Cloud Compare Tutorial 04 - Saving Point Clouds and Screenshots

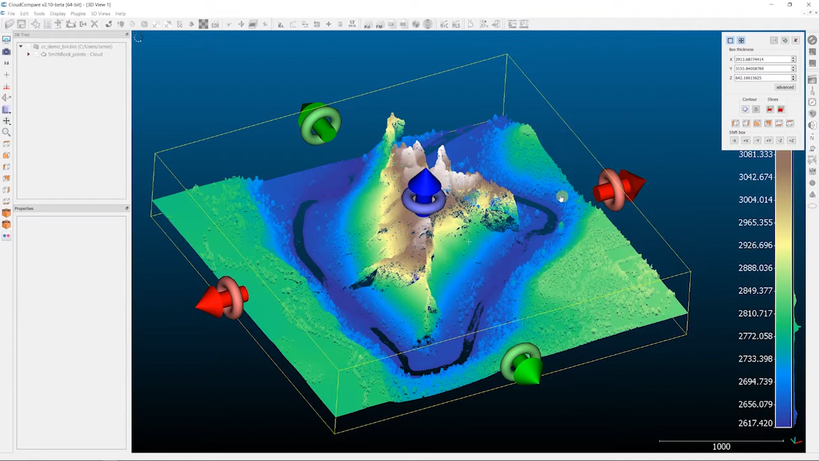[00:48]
I'm just going to do a quick cross-section cut on this and extract so that we can just demonstrate how saving out this point cloud entity works.
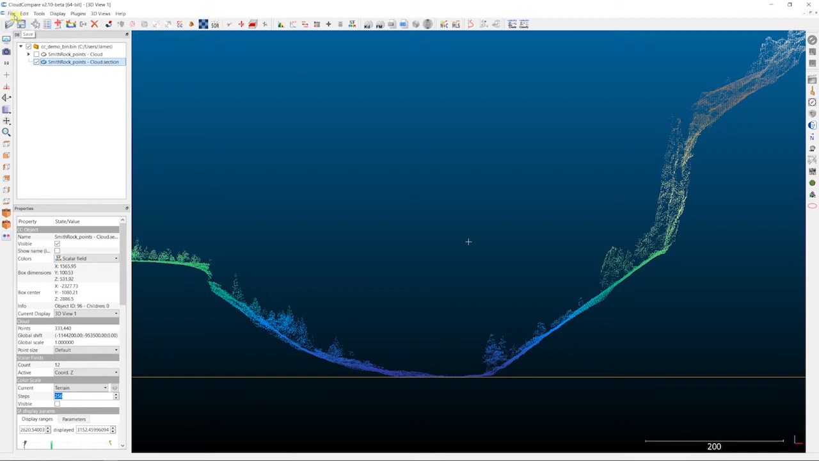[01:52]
And then you can either hit the save icon up here in the toolbar or you can go up into the file menu and click save up here. So, you'll want to pick a location for your point cloud to be saved to.
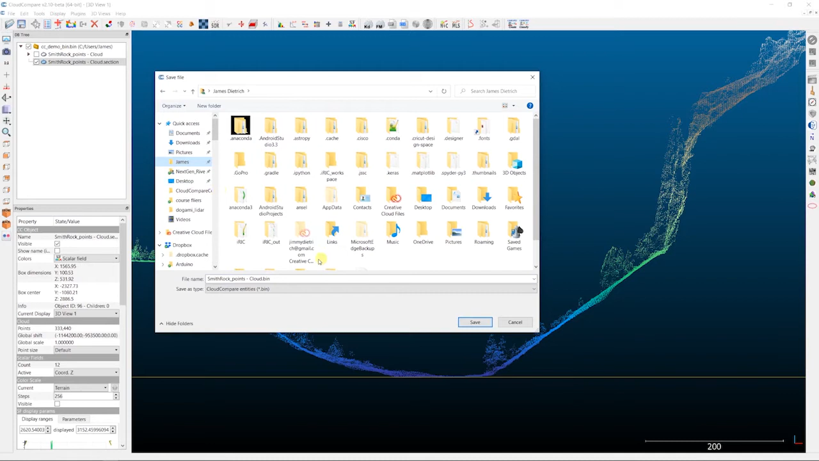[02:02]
And then the next thing you want to do is choose what type of file you want to save your point cloud out as. Now, the two that I use most commonly are an LAS point cloud for LiDAR data like this. Or, for a lot of my structure for motion and photogrammetry data, I use the ASCII point clouds as a CSV file.
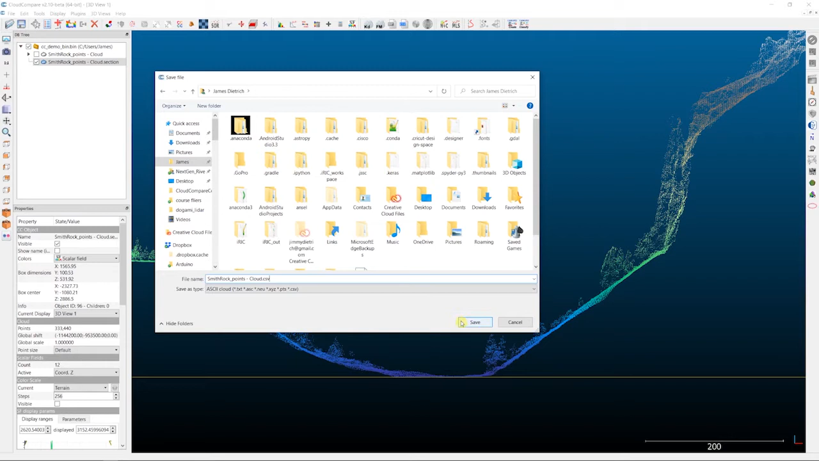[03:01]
It's going to automatically put a .txt file type ending on this. We're going to change that to CSV. Since we're going to save this as a common delimited file. And we'll hit save. I'm going to overwrite the one that I have in here. And the options that we get presented with here are just a couple. And the key ones are the coordinate precision, so how many decimal places after the coordinate values you want to save. And then the scalar precision is the number of decimal places after each of the scalar fields or the attributes that you want to save.
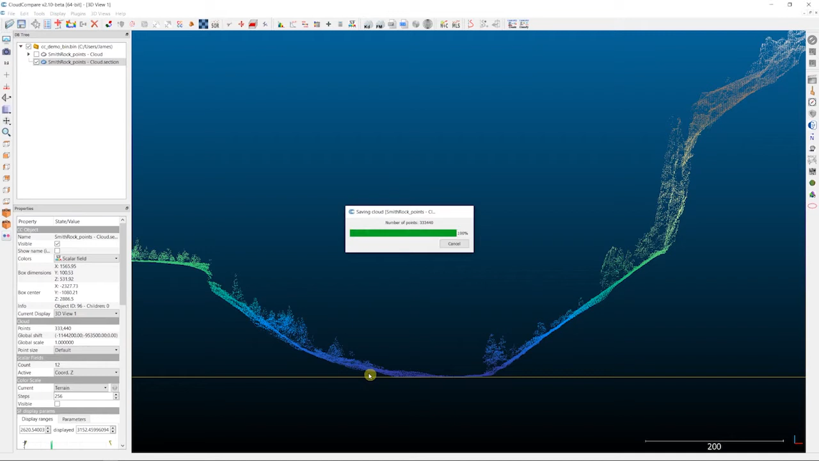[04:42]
versus the default is as an 8-bit value of 0 to 255. So generally leave those last two unchecked. So I'll say OK. That'll export out. And if we go into our file dialog here, we can go find that file up in.
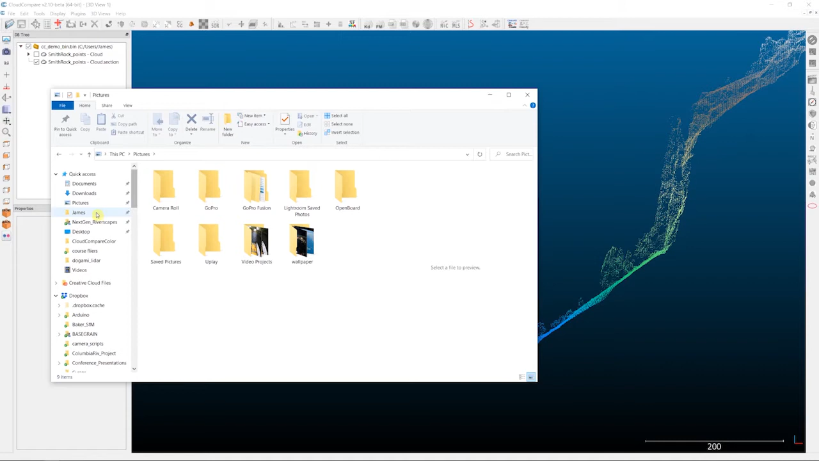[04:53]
I just dumped these in my user folder. So here's that Smith Rocks CSV file. And so you can see the preview over here on my window of that CSV file.
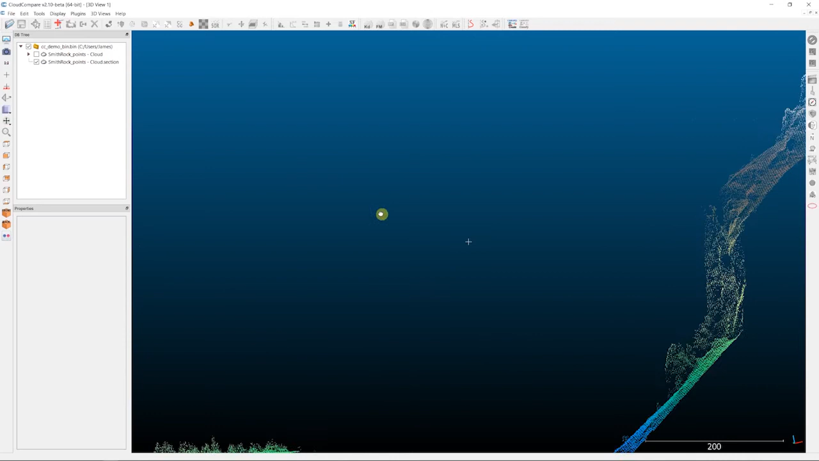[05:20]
So the other option when saving entities is actually to save the entire kind of document, if you will, or the entire DB tree over here as a kind of standalone option.
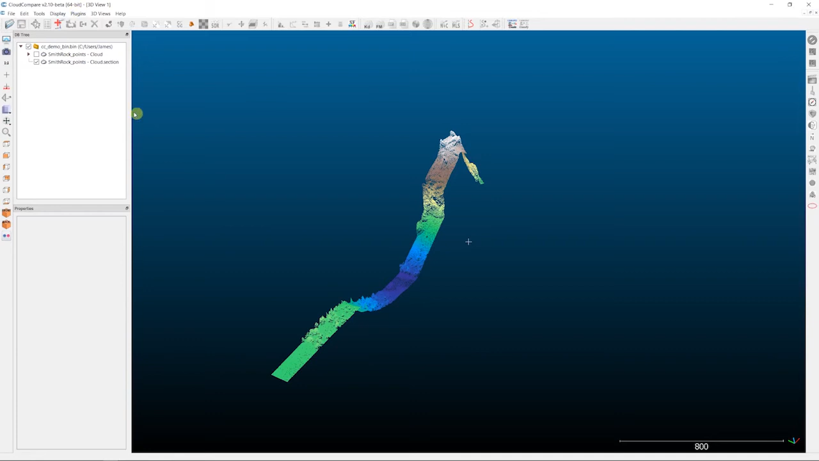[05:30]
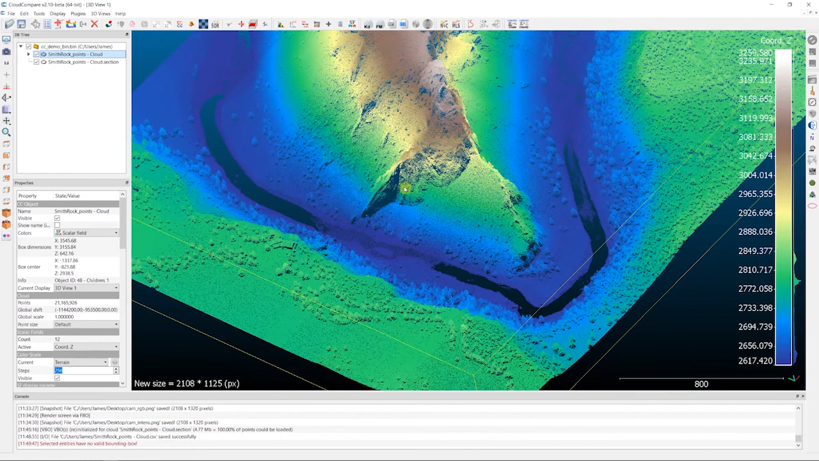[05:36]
And so in order to do that, what we'll do is we need to select all of the entities that we want to save out as a kind of standalone Cloud Compare file. And the two ways that you can do that are if you want to select everything in your DB tree is just to select one entity. And then you can click on your keyboard. You can do Control A to select all. So that'll select all of the entities in your DB tree.
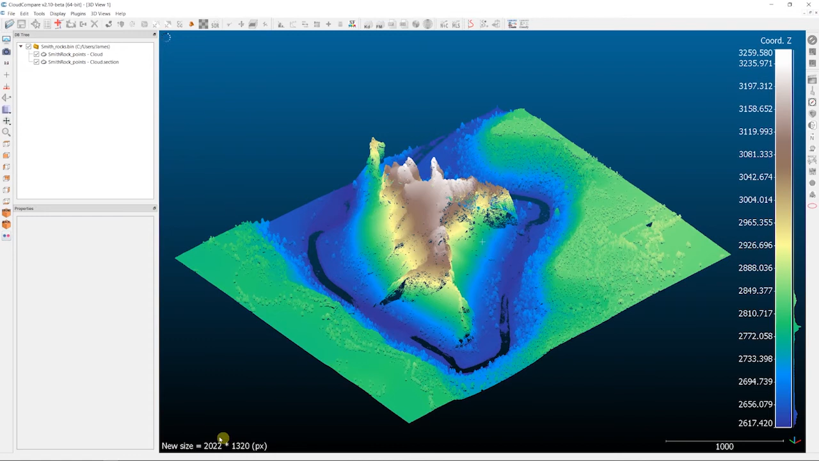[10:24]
And you can see that the size of the window here kind of pops up there in the corner. So if you have a very specific size that you're looking for, you can play with the window size here. Or if you change the entire Cloud Compare window just with the click and drag on the corner,
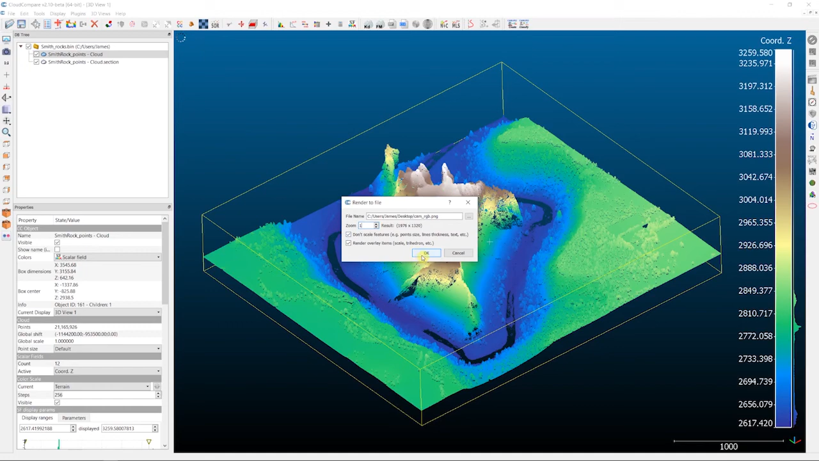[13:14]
the little orientation tetrahedron down here, the color bars, etc. So once you're happy with those options, you can say, OK, the export is pretty quick. And if I go find that on my desktop here,
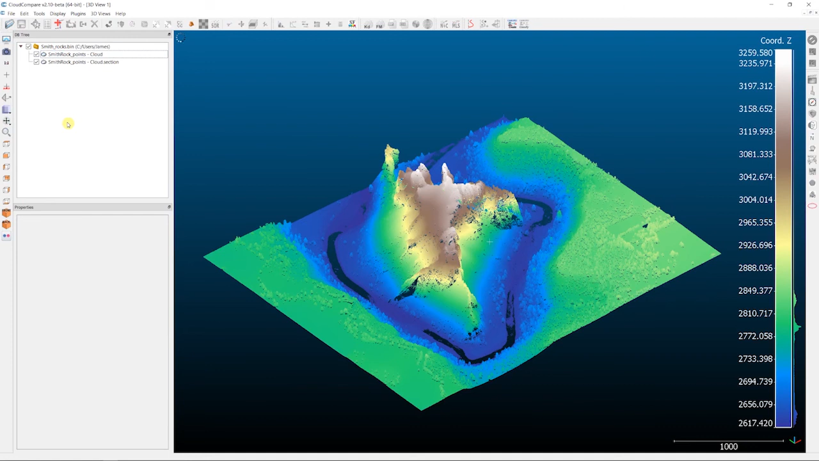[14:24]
the easiest way to get rid of it is just to click on a blank area in your DB tree. And that will unselect any of the point clouds and get you a point cloud without the bounding box on it.
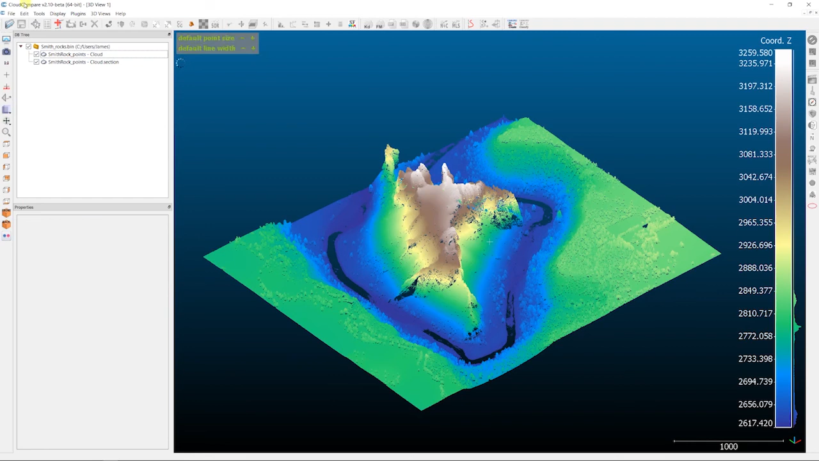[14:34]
The really nice thing about this tool as well is that you can do repeatable outputs. So let's say we had a top down view and we wanted to show elevation. We could render that to a file. And then all we'd have to do to show the same view and
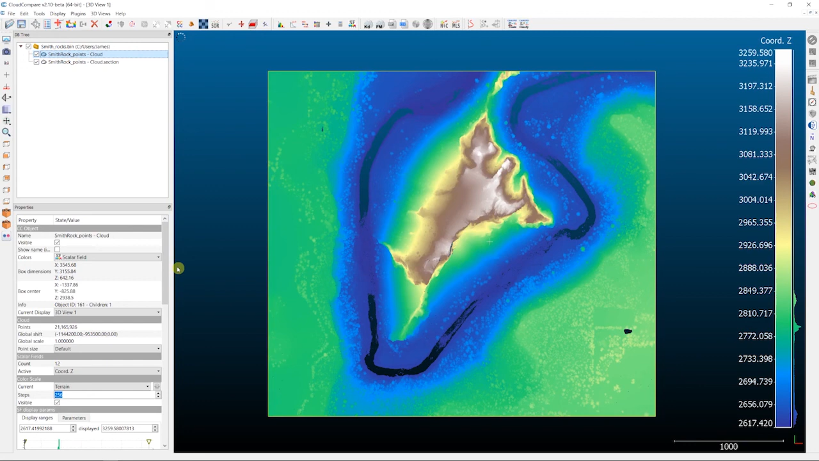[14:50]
the same size image with a different attribute is just to change, in this case, our scalar field. And let's say we'll look at something like intensity. And so we can just go back and say render to file. We're going to export this as an intensity view. Say save. Yes. OK. And that would export out that same exact kind of snapshot view as we just had with that different value or that different attribute on it.